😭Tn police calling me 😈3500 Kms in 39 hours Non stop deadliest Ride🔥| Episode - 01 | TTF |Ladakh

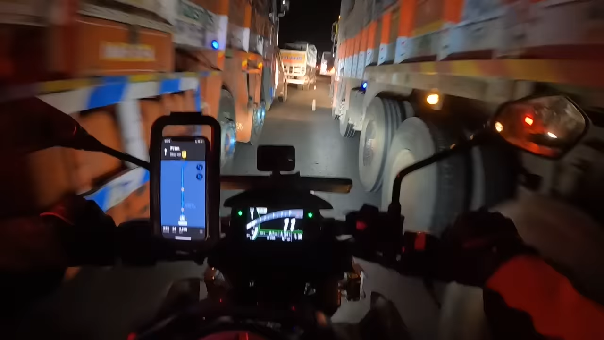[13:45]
தான். இந்த டைமில் எதுக்காக இவ்வளோ டிராஃபிக்னு சரியாக தெரிலங்க. இங்கேயும் ஃபுல்லாக அப்பா சரியான ஜம்பு.
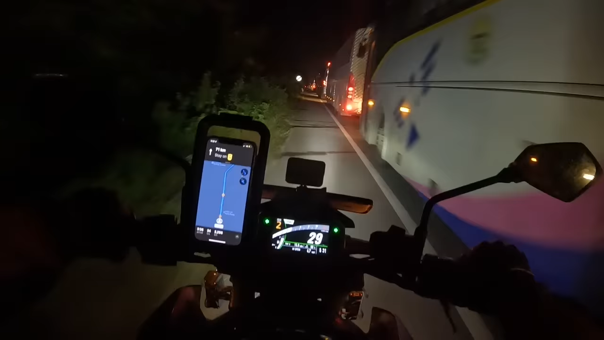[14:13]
இதுக்கு இவ்வளோ பெரிய டிராஃபிக்கு, என்ன இருக்கும்? ஏதாவது மேபி ஆக்சிடெண்ட்டாக இருக்குமோ?
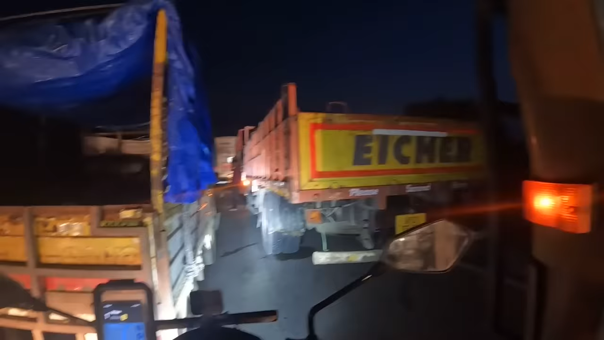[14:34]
ரொம்ப தூரத்துக்கு இதே மாதிரி தாங்க டிராஃபிக்காக இருக்குது.
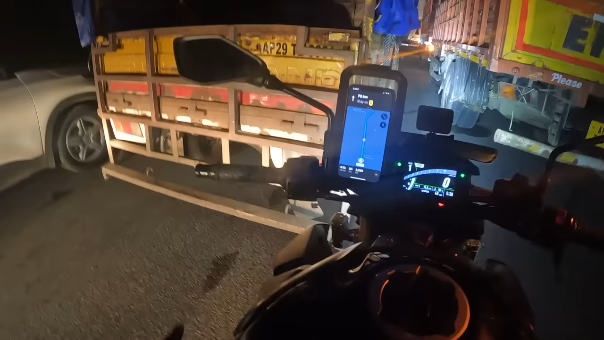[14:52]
அதனால வந்து பார்த்தா சரி போவாங்க போவாங்கன்னு ரொம்ப நேரமாக நின்றுட்டுருக்கோம், கிளம்பவே மாட்டேங்கிறாங்கங்க.
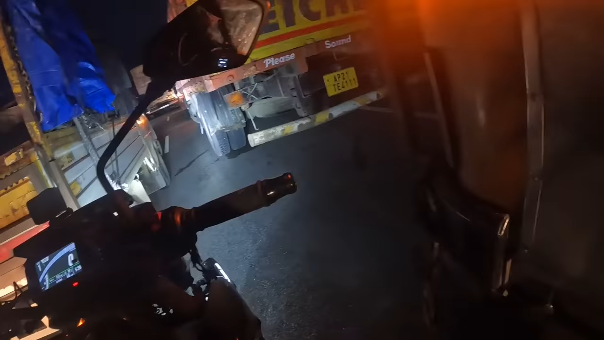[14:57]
இந்த அண்ணா கொஞ்சம் முன்னாடி போயிட்டால் கூட பரவாயில்ல, போயிடலாம். எதுக்கும் அந்த பக்கம் போய் ட்ரை பண்ணி பார்ப்போம் ஒன்ஸ் அகெயின்.